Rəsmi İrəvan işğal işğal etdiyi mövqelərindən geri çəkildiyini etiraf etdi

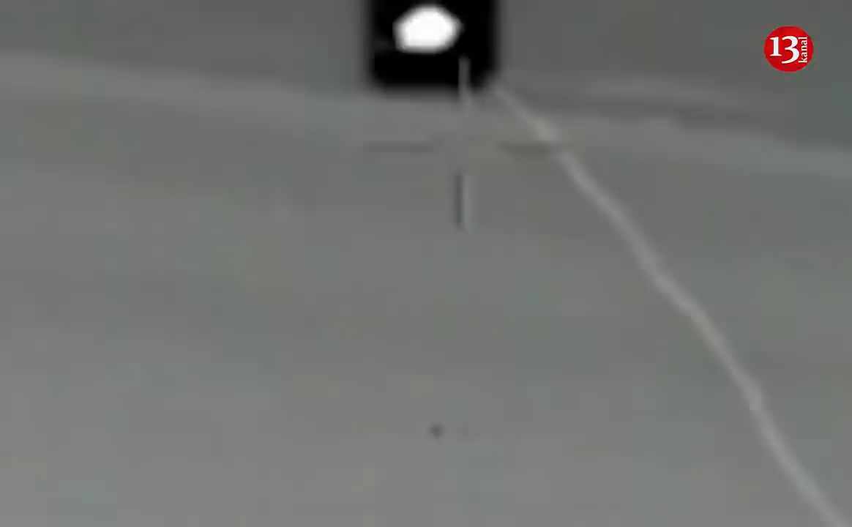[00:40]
zirəhli texnika və digər qoşun növlərinin qarşılıqlı fəaliyyəti ilə Ermənistan silahlı qüvvələrinin atəş nöqtələri susturulur və döyüş fəaliyyətlərinin qarşısı alınır.